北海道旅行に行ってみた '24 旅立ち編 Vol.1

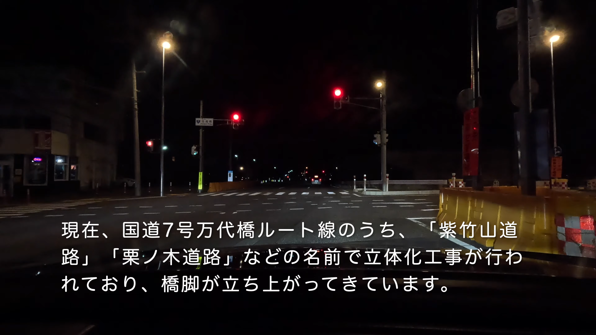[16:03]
橋脚が立ち上がってきています。